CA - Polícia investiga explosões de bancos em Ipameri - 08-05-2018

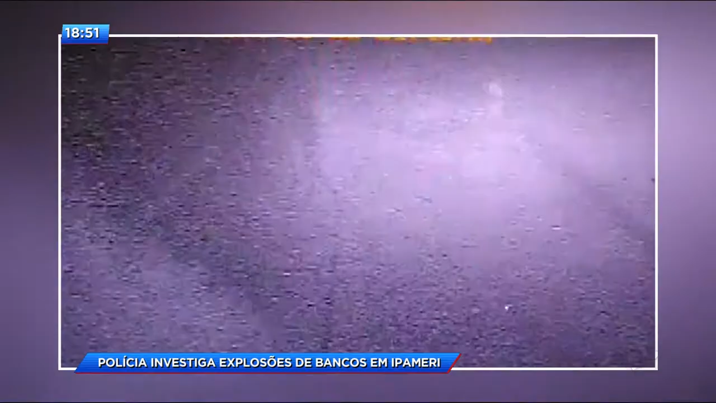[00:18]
Depois, um homem entra com uma lanterna e arromba o caixa eletrônico.